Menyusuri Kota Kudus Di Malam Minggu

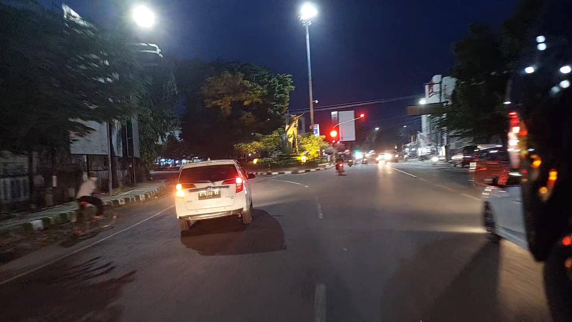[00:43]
Oke, ikutin terus teman-teman ya. Ini Pentol namanya. Nah, ini Pentol, daerah Pentol nih ada ininya.
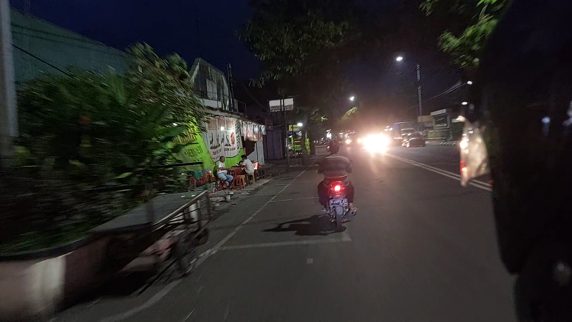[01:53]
Belum rame karena habis maghrib persis ini.
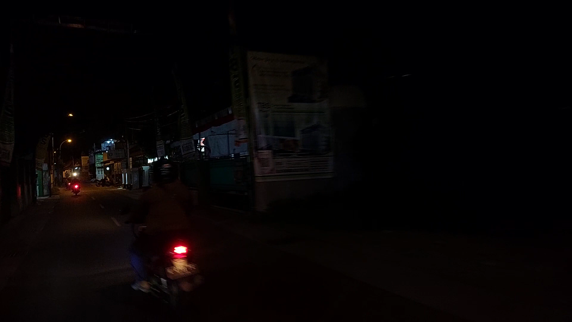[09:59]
tandanya kita udah dekat sama menara.
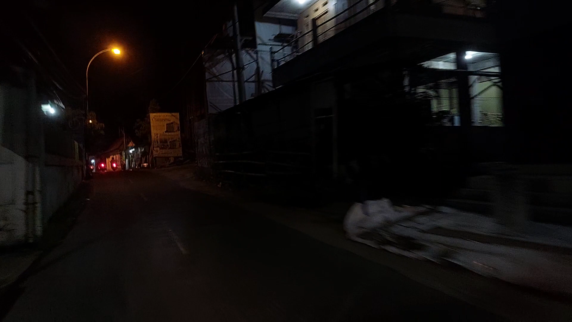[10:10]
Wih, ini bangunan apa, Pak? Ini TPS. Oh, mulai dari itu. Gede banget, kan? Satu, dua, lima lantai.
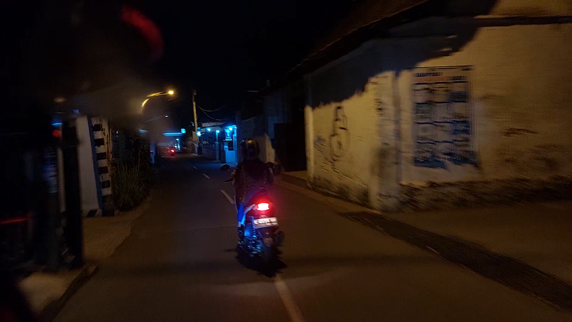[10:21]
Teman-teman yang mau, apa namanya, anak-anaknya mau sekolah di Kudus, ini salah satu referensi sekolah Islam baik, terbaik baik, di Kudus juga.
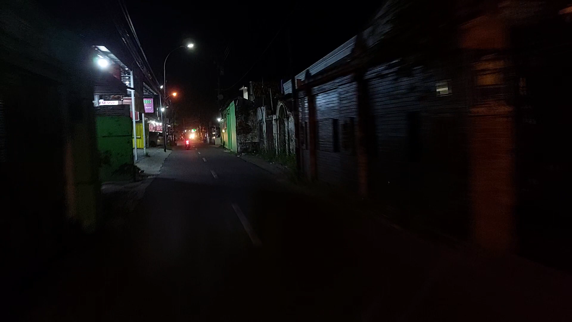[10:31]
Nah, ini kita belok kiri ke Jalan Sunan, ke Sunan Kudus, makam Sunan Kudus atau Menara Kudus, teman-teman.
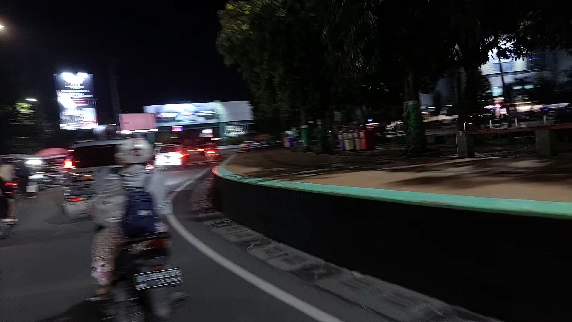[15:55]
Itu di tengah ada orang-orang pada nongkrong, teman-teman ada jual mainan anak-anak juga.
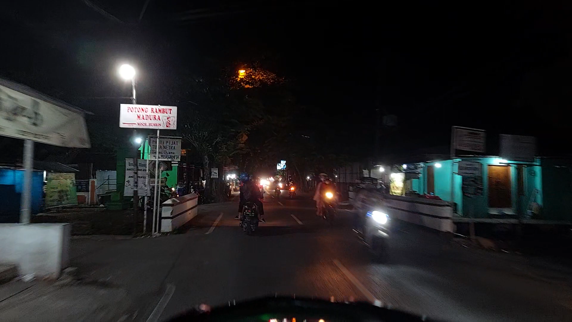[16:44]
Iri-iri. Nah ini wah ramai banget teman-teman. Hampir ini ada topeng monyet suaranya kayaknya. Tinggi tak? Oh ya itu topeng monyet. Ayo kiri kiri. Nah ini kita ke sentral jagung bakar. Nongkrongnya anak muda. Ya ini kalau di sini nggak tiap malam minggu teman-teman, tapi tiap malam ramai.